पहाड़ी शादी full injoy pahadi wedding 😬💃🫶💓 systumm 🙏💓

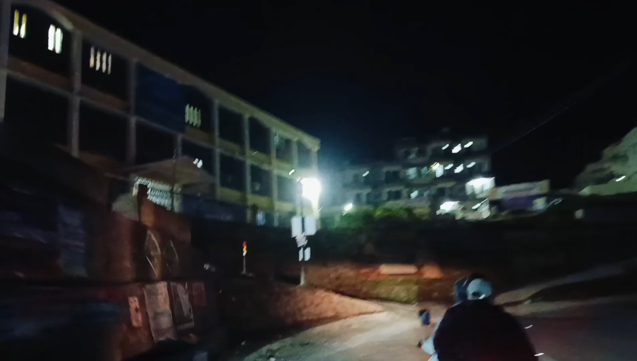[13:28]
तो अनिकेद भाय और मैं है ठीक है इस यह दिस्टिक होस्पिटल देख सकते हैं और हम जा रहे हैं साधी आप दिलहन रहेगी और हमारी सालिया रहेंगे